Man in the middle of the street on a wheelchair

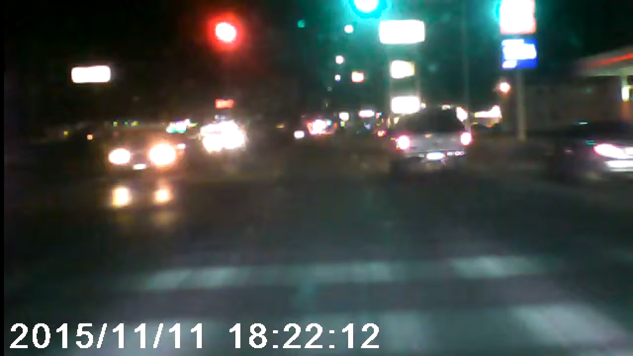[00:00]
See those purple lights? Shit. Whoa, wait, what was that? That was an old man in the middle of the street. What? I didn't see him. I didn't see him until I was right there, dude. My God! Someone's not going to see him. Was he in a wheelchair? Yeah, I did.